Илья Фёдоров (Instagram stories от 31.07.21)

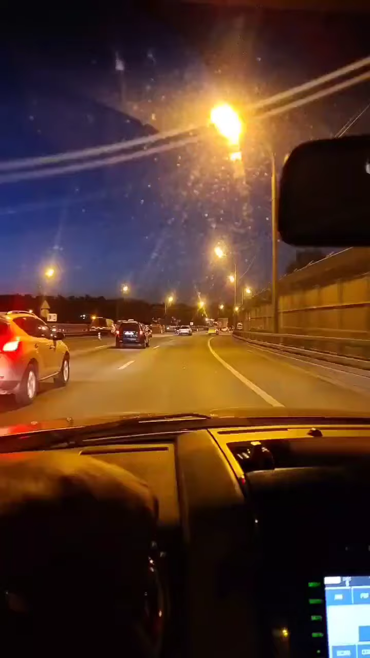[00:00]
добрейшего вечерочка вам ребята я полетел в ничково там есть дела которые нужно сделать днем мы были с детьми тусили мутили дела сейчас еду на работу короче ночь полночь чисто суббота почти ночь ехталки в обратку вообще пробка здесь движение